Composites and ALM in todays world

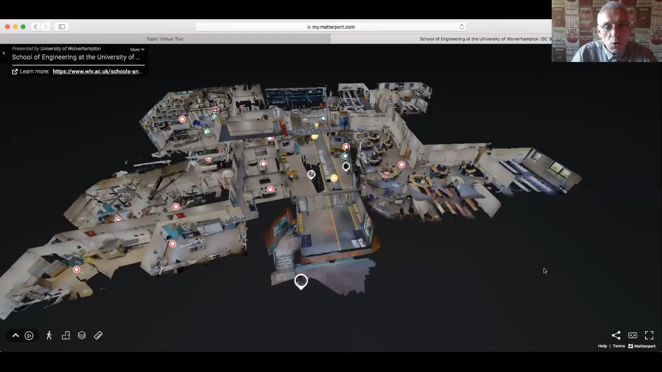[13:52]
Now, in front of you is a virtual, what we call it in manufacturing, is a digital twin. So a digital twin will show you the School of Engineering. You can see them from the top. By the way, we can measure the distance as well. So the School of Engineering is about 60 meter by 60 meter. So that is not big dimensions.